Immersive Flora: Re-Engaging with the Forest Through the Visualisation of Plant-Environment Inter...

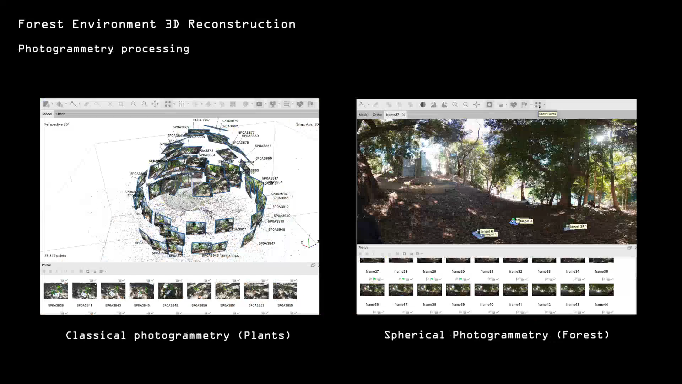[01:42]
Then, the next step was to transform these 2D images into dense 3D point clouds,
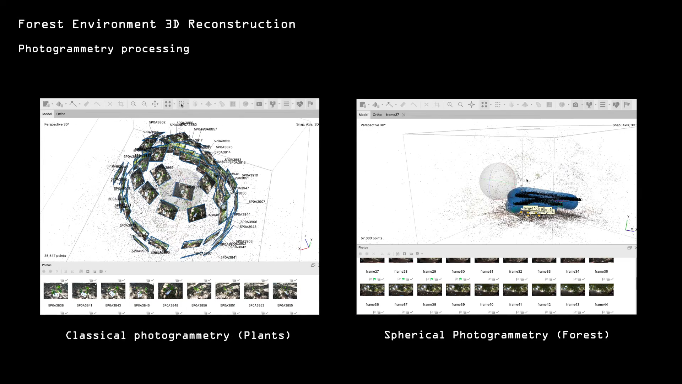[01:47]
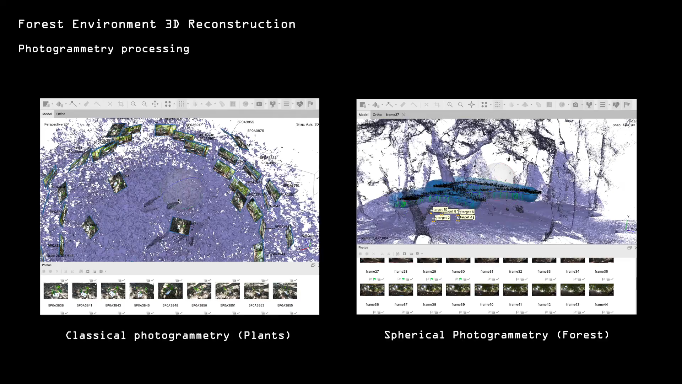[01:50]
using a blend of classical and spherical photogrammetry techniques on our computer.
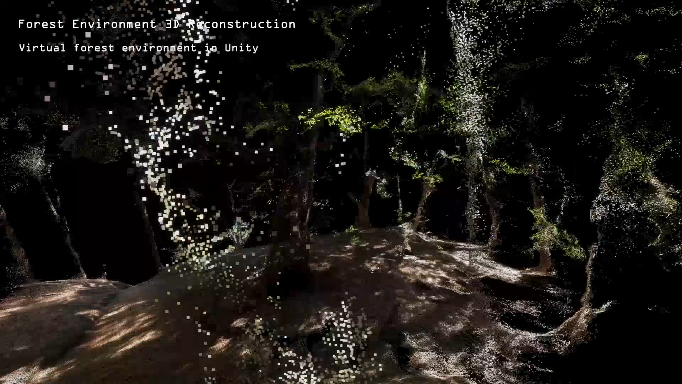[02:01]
Immerse yourself in our virtual forest through a Unity-based VR system, which includes 5 digital plants,
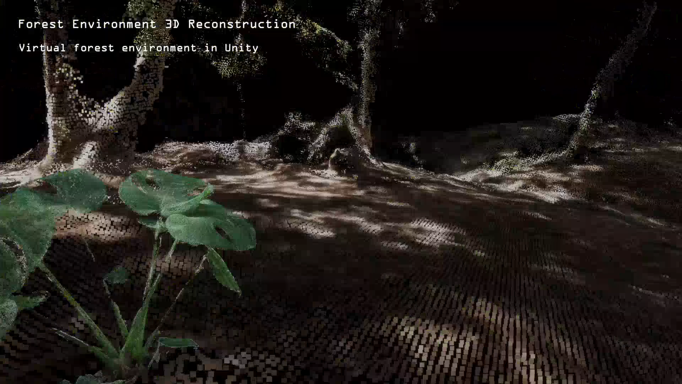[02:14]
augmented with 3 distant particle effect systems, driven by the sensory units of the living plants.